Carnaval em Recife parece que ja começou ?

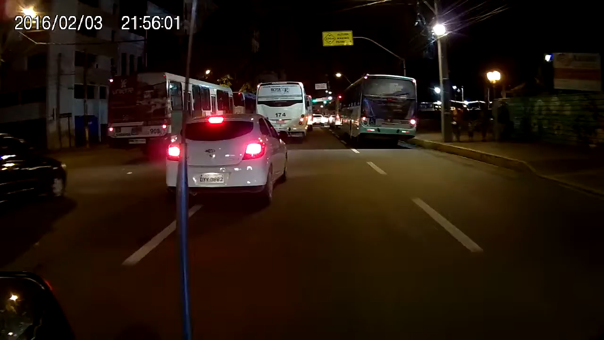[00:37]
Vamos dividindo aqui o lugar com os ônibus Mas não na frente vai fechar
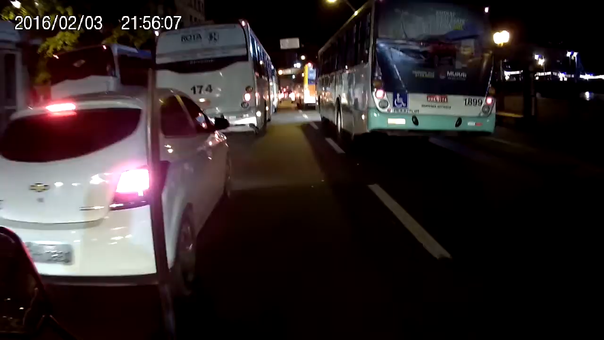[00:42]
Só que aí tem motorista de ônibus que, sei lá, fica puxando do lado ao contrário Mas deu pra passar, ainda bem
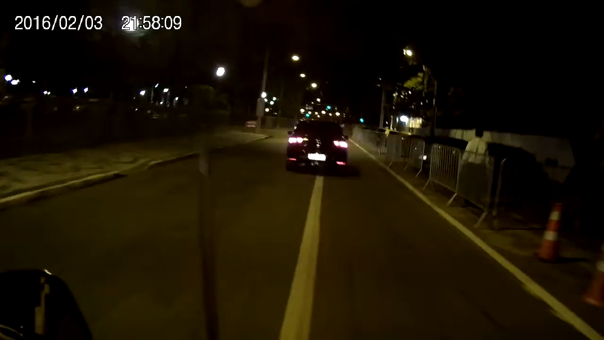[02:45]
Palácio do campo das princesas Mais uma vez aqui Nós estamos passando em frente
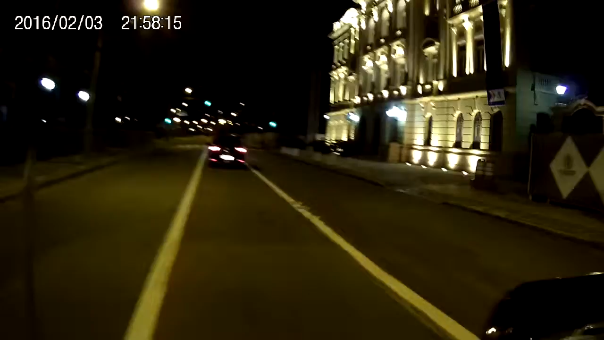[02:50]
Caramba, a câmera ficou muito pra frente, cara Acho que Fiquei até pegando um pouco a imagem deitada Só que tem aqui pra ir Só que tem aqui virar a direita Em frente ninguém vai